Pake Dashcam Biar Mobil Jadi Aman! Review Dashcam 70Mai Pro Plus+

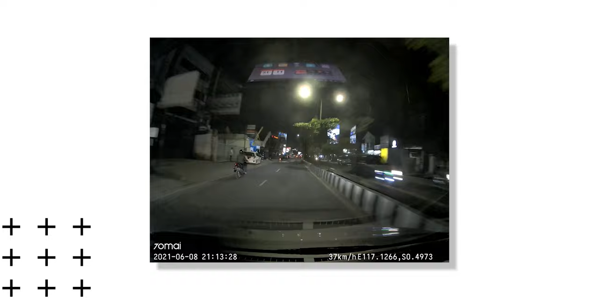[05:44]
Nah, mungkin yang kurang untuk sisi perekaman di kamera belakang ada di bagian malam hari ya. Cuman, kalau di malam hari ini perlu dijadikan catatan di kamera belakang.
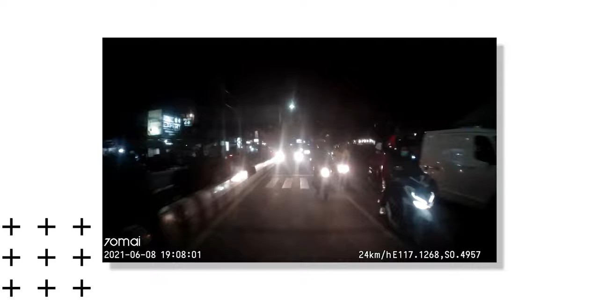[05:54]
Ini kan umumnya kalau kamera belakang tuh, kaca belakang itu ada menggunakan kaca film yang lebih gelap ya. Jadi, ini akan berpengaruh terhadap kualitas perekaman videonya.
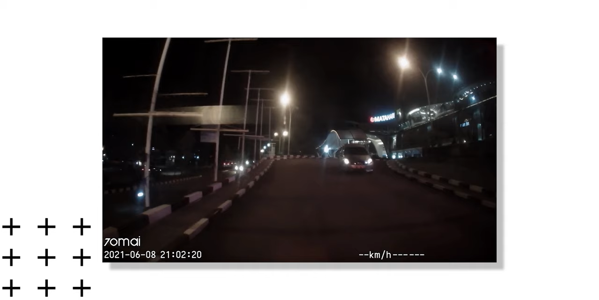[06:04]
Karena kaca film belakang mobil saya ini 80% ya. Jadi, kualitasnya jadi agak sedikit berkurang untuk hasilnya. Terus, untuk hasil perekamannya ini udah juga kecatat.